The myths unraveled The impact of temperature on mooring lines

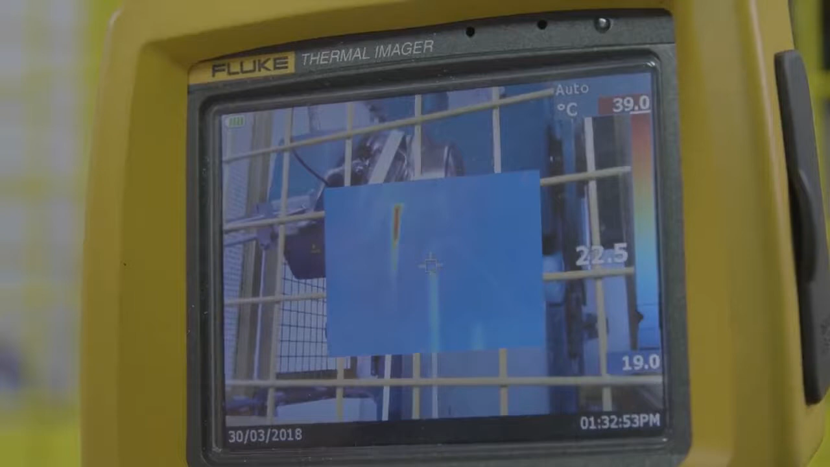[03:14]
On screen: scale top 39.0°C, scale bottom 19.0°C
As we can see, the core does get very hot. I imagine all this heat heavily affects the performance of these synthetic lines.